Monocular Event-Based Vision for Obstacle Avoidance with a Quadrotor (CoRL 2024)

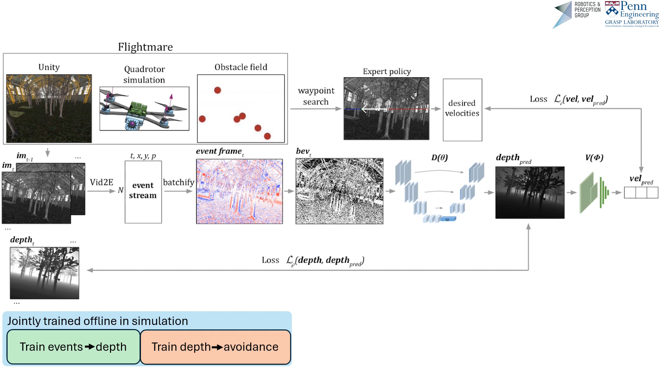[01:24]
We jointly train a depth-to-velocity avoidance network from the expert policy's velocity commands. Our method allows us to fine-tune the pre-trained perception network with real-world data
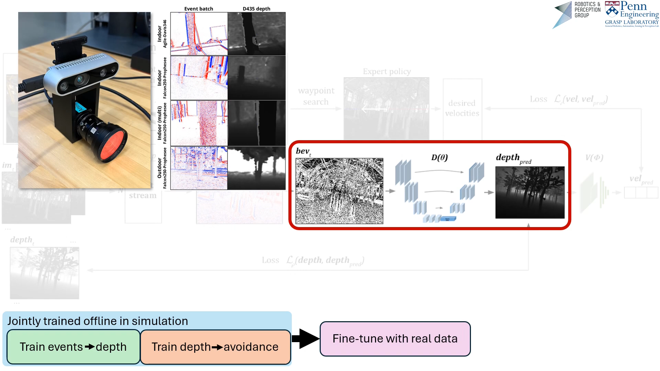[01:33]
consisting of synchronized and calibrated events and depth. After this, we can deploy on our robot to avoid real-world obstacles. For the first time,
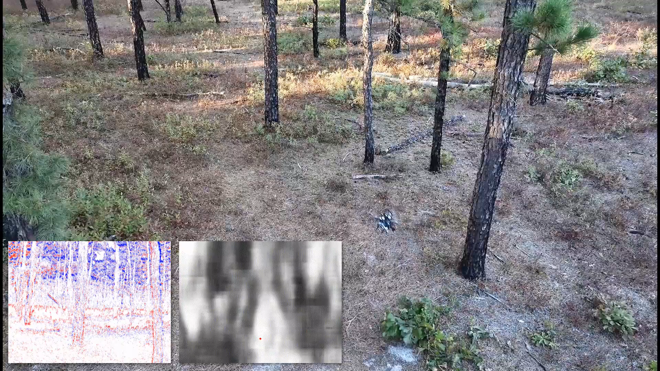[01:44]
we successfully transfer an events-to-control policy from simulation to real-world continuous robot control for obstacle avoidance. The bottom left shows the event stream and predictions on board the drone.